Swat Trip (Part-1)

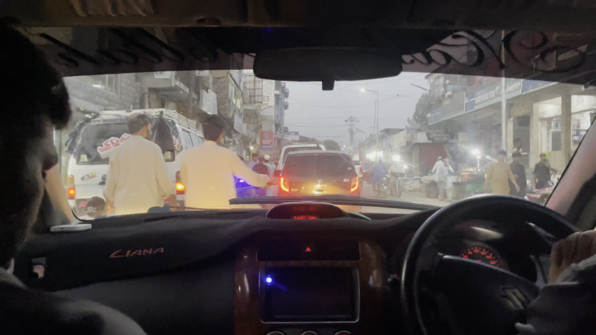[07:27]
ये है कपल बाज़ार, और यहाँ कुछ नहीं मिलता, हर चीज़ मिलती है, हर चीज़।
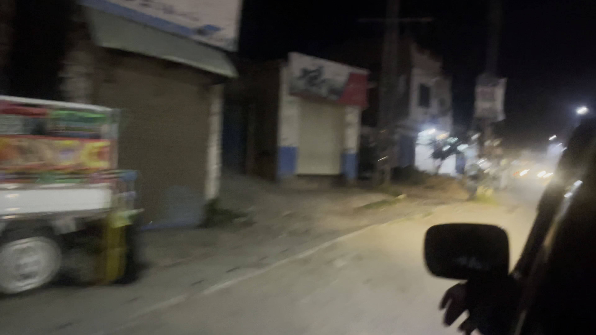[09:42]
और जनाब ये है काबल बाज़ार, जो कि आलमोस्ट 90% बंद हो ही चुका है,